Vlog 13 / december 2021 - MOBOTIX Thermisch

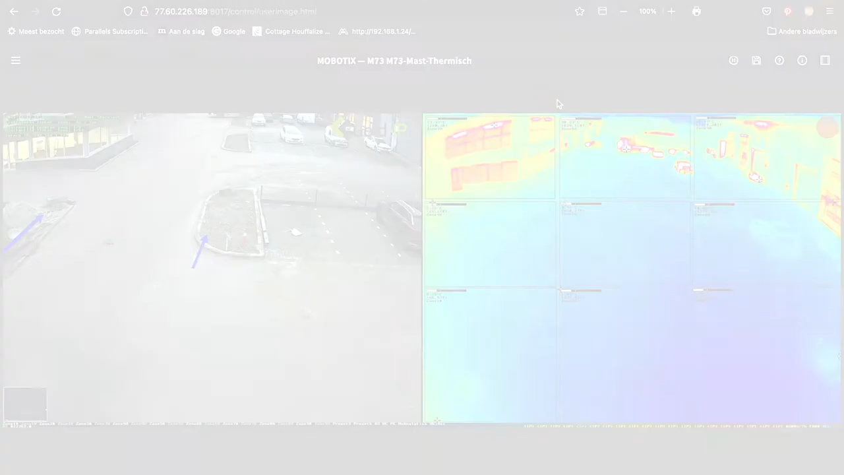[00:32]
Onze M73 thermische mastcamera. Deze is dus publiek toegankelijk.
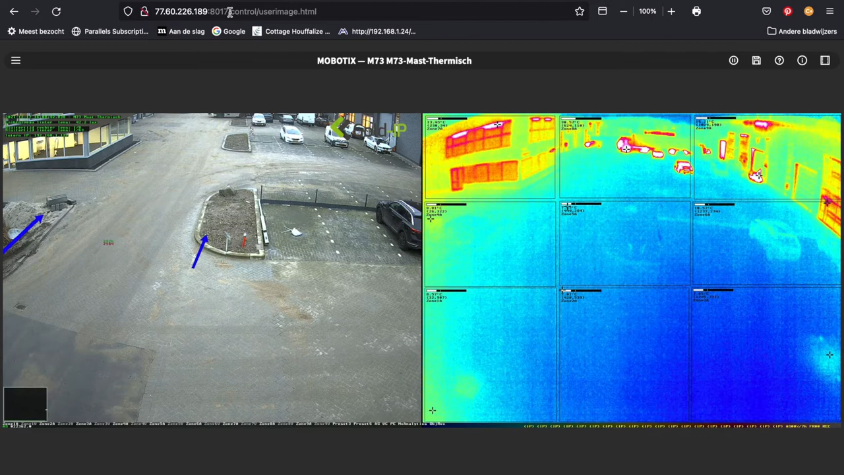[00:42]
En elk vak heeft eigenlijk een crosschair zoals we dat noemen. Dat is een vierkantje, eigenlijk een kruisje wat het het heetste punt in dat vak aangeeft.
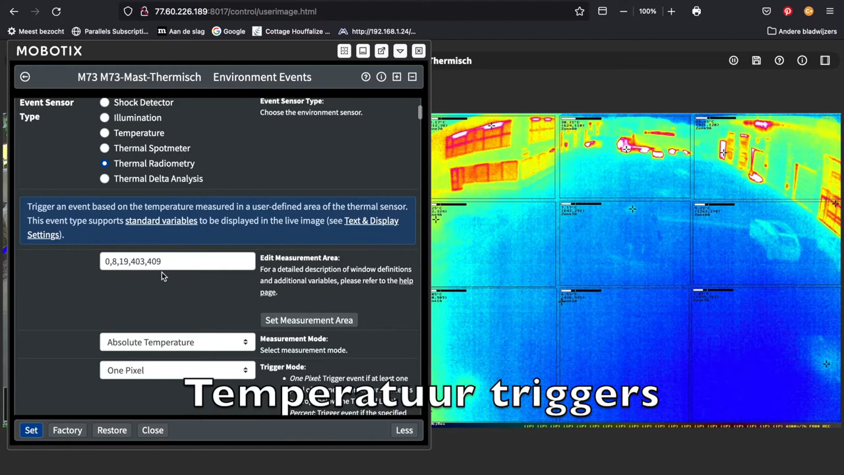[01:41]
Dus vandaar dat de crosschair ook een beetje verspringt. Zo nu en dan in het vak zelf. Dit is het vak waarin we meten. 30% van het vak moet veranderd zijn, dan wil ik pas een trigger hebben. Of per pixel.
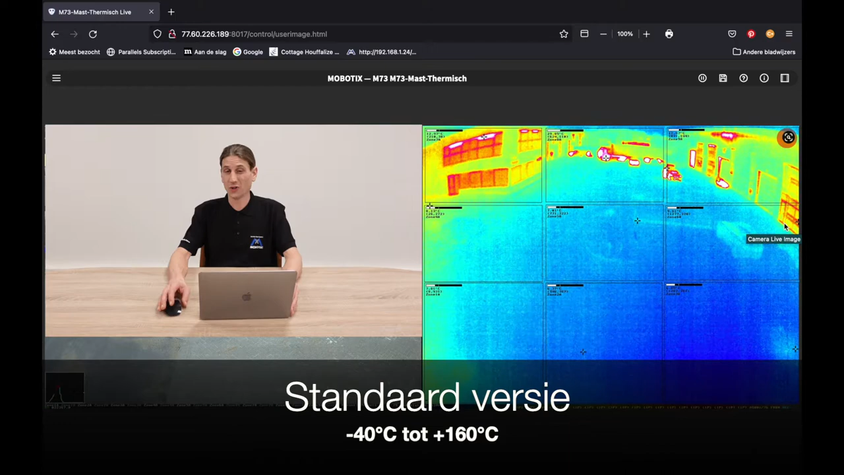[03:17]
De TR-versie daarentegen min 40 plus 550 graden,
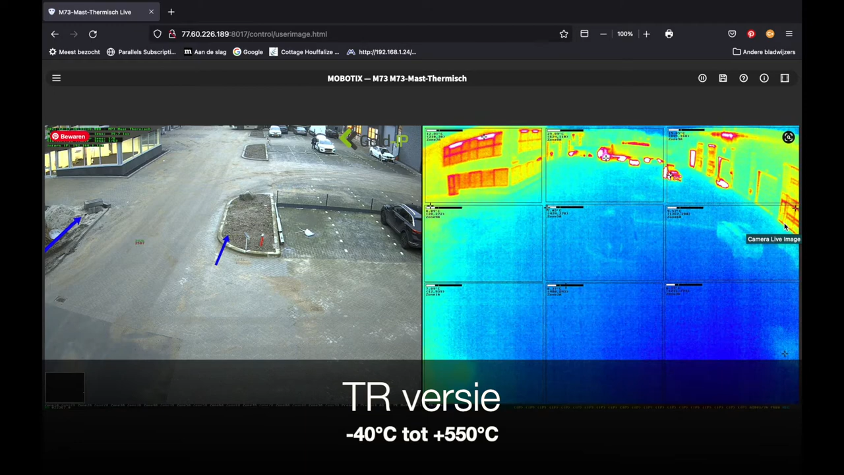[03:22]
dus die kan nog een stukje hoger qua temperatuur. detecteren en triggeren. Op de Mobotix 7 serie hebben we de M73 thermische camera en de S470 thermische camera.
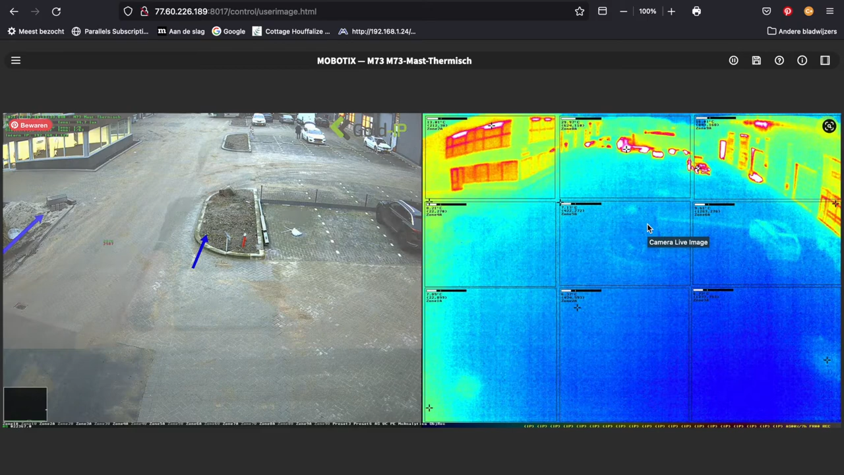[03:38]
Voor de Mobotix 7 platform kennen we eigenlijk twee resoluties. We hebben de SIF-resolutie en de VGA-resolutie.
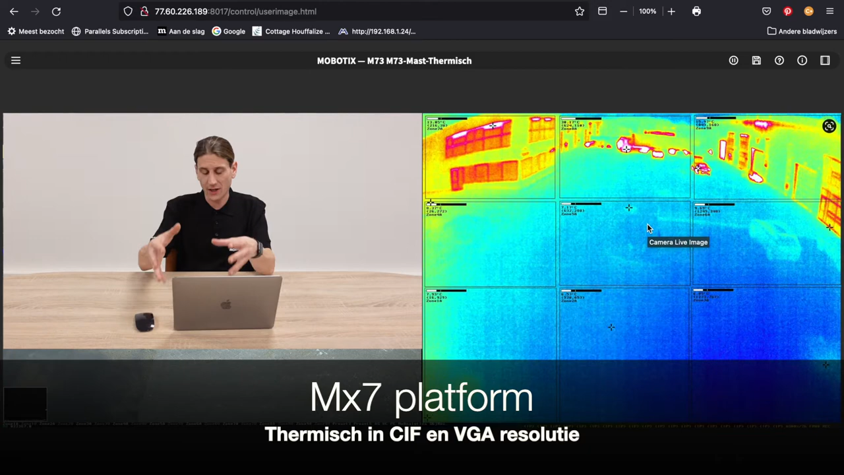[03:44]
De SIF en de VGA in twee smaakjes.
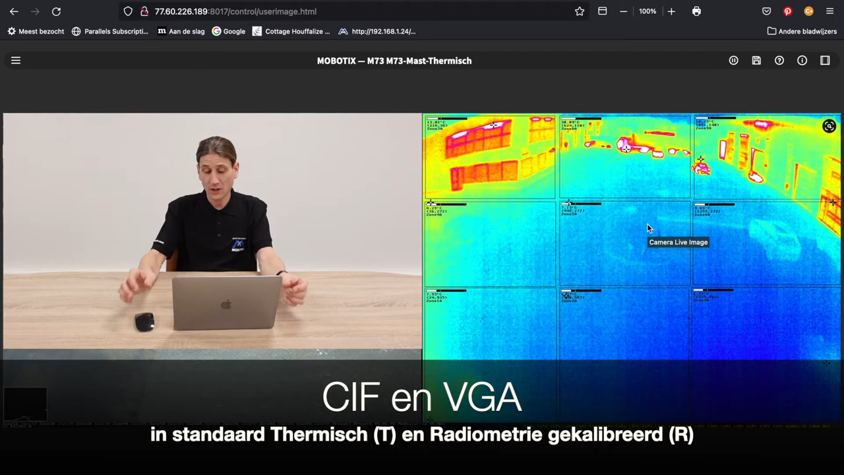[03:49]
We noemen het maar even de normale variant en een R-variant.
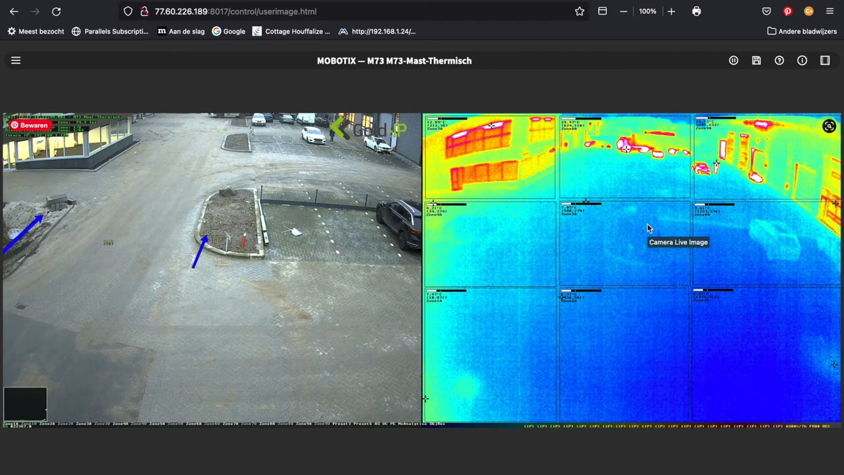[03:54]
Daarnaast hebben we ook nog recent twee Eco-modules in het gamma gekregen.